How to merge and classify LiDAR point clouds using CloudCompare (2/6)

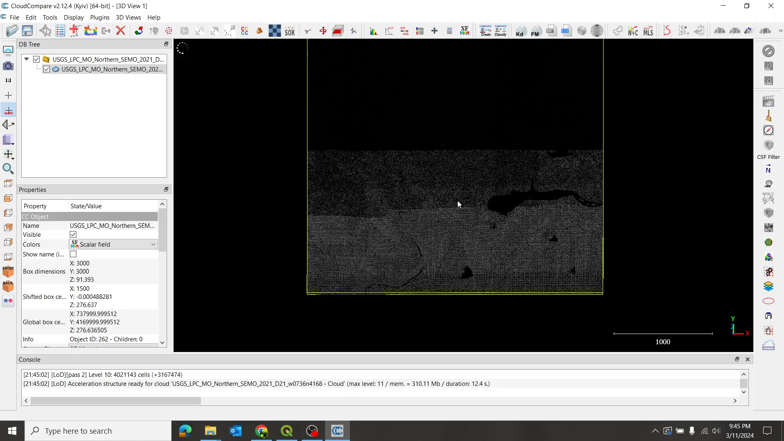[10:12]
Moves my location that I'm focused on. So I'm just scrolling in. I'm zooming in.
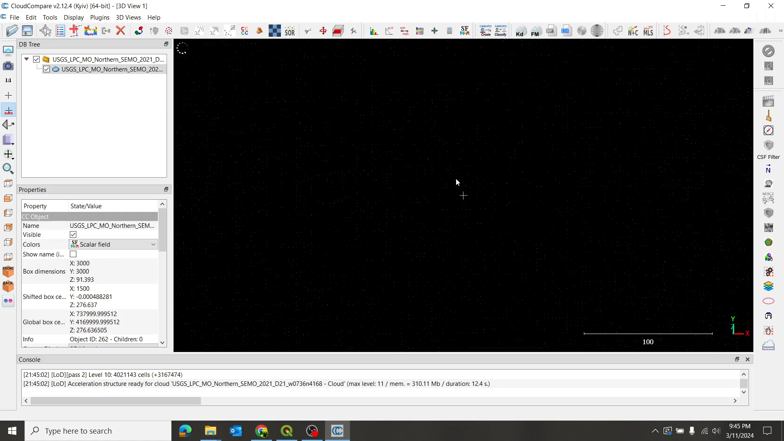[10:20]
And I like intensity because you can kind of see what's going on better than if this were a, uh,
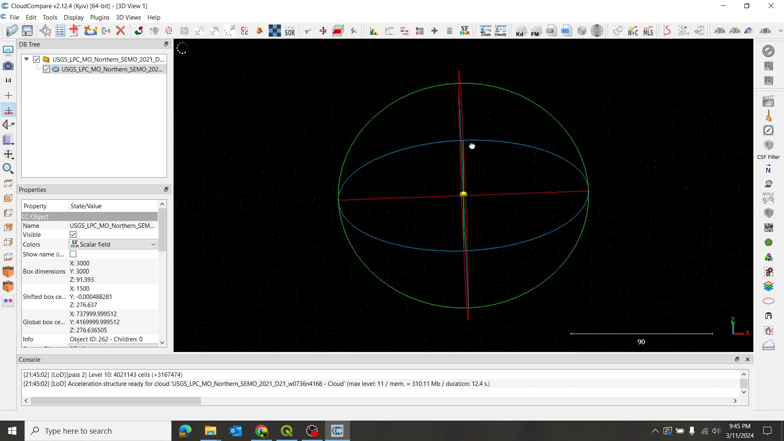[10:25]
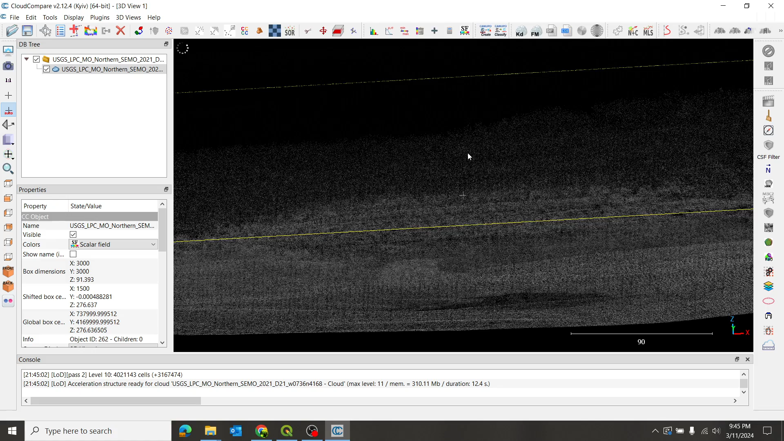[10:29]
you can kind of see some hills in the background. So you can kind of get a 3D sense of what's going on here.
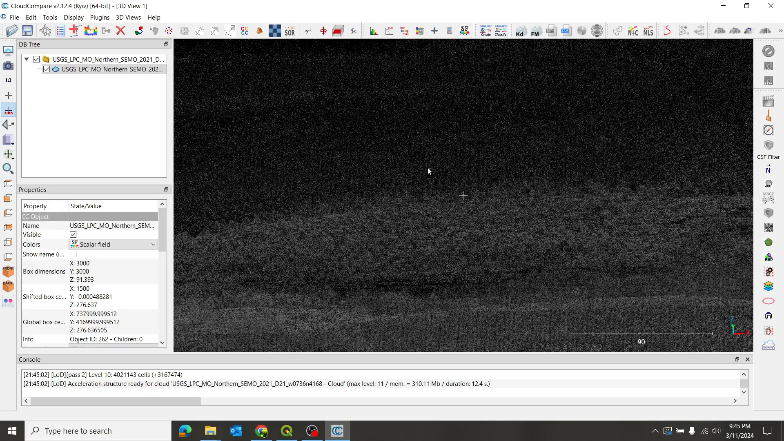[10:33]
Let me click another option for you. We'll go to edit colors height ramp.
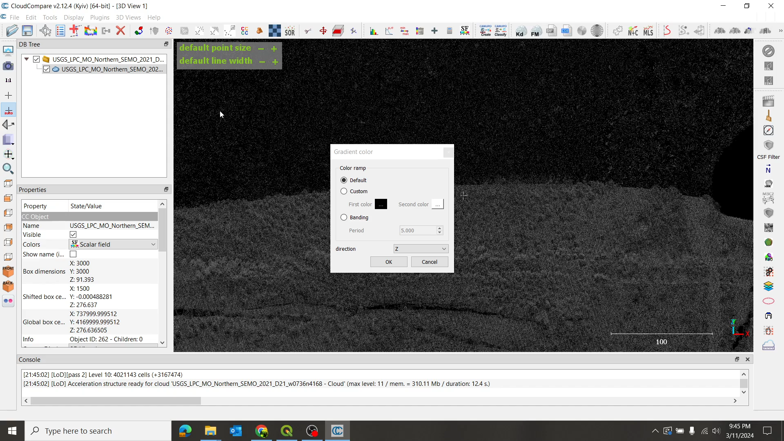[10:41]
Nope. I'm just going to keep the default. No sense playing with that now. Do okay.
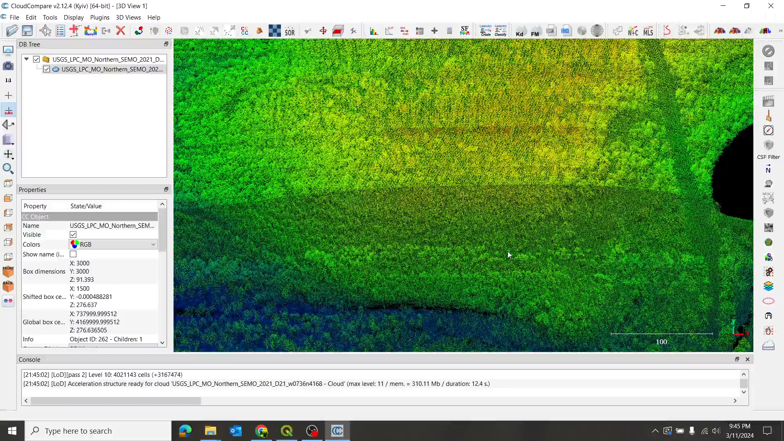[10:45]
So now we got a height ramp. So this is a, this is a lot more clear.
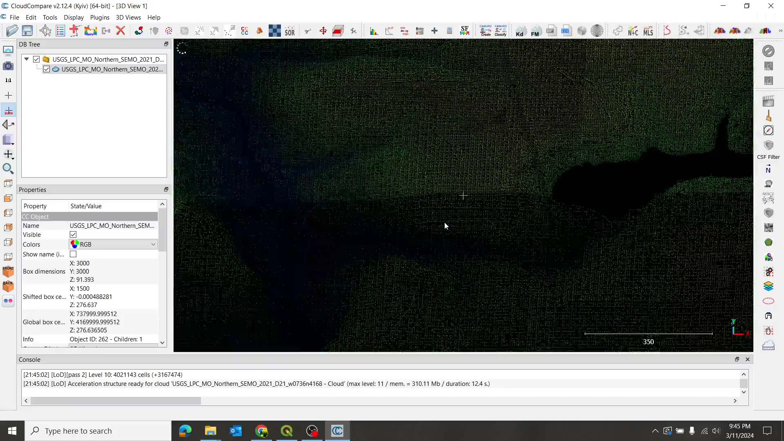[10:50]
I feel like you can understand this. We've got some highs here that are orange going down to the blues that are lows. We've got some missing areas, uh, where we had water. Water, uh, is problematic for lidar because it's so reflective. So a lot of times those will be, uh, those will be filtered out. So what you're seeing here, these kind of green round things, that's the tops of trees. So within this data set, uh, this data has been classified already for us by the USGS, which is very nice of them because it,
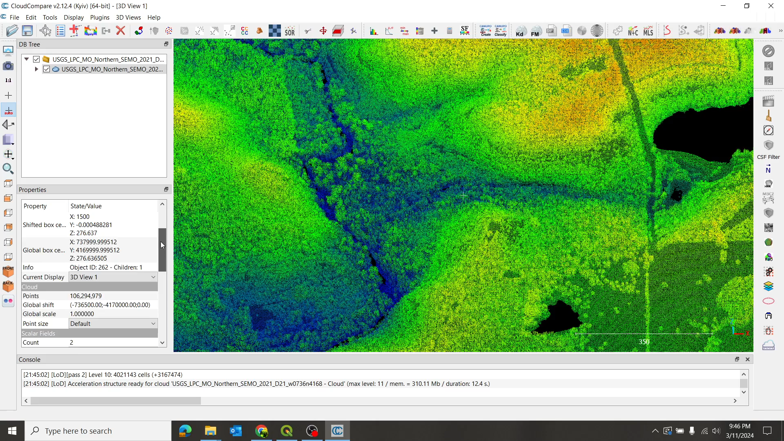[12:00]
So we want to deforest the earth. We want only ground points. So while I have the selected still, I'm going to scroll down in my properties and here where it says intensity, I'm going to change that to classification. So now you're displaying the different classifications, uh, based on color. So with this still selected, I'm going to go up to max min filter points by a value. So remember me saying that ground points are, uh, designated as two. So I want to filter out all the twos. So I'm going to select range of two to two. That will capture only twos.
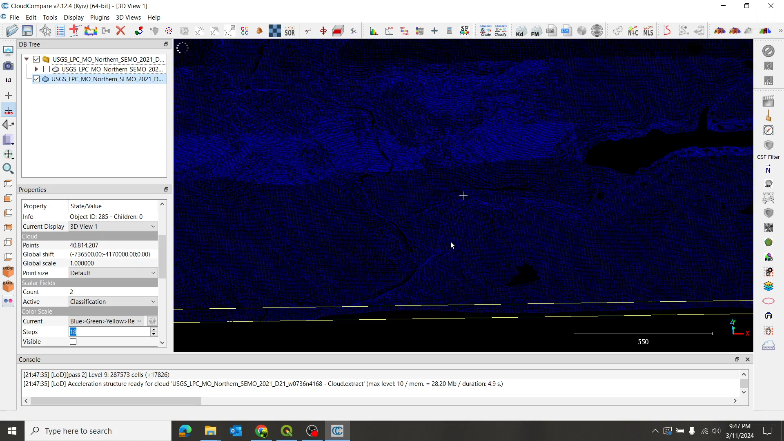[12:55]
Okay. So now this has only the ground points. You can see if I toggle this back on, we have other points that show up. Let me zoom out. Maybe it'll be more apparent. We'll go back to a top view. All right. So I'll title this back on.
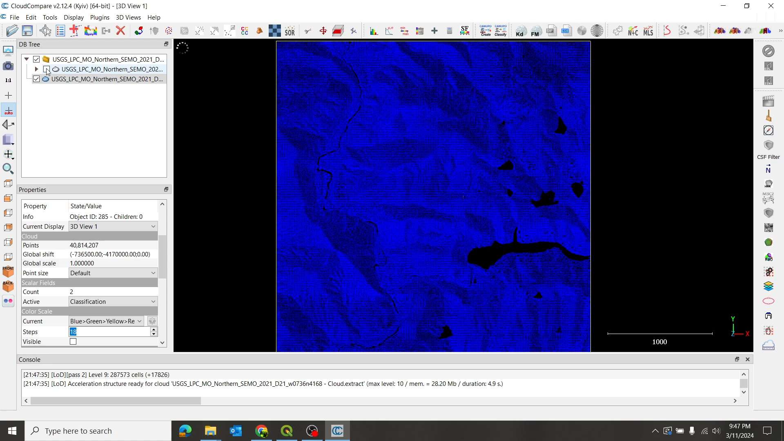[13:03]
So that's with all the points. And this is just ground. So I want just ground.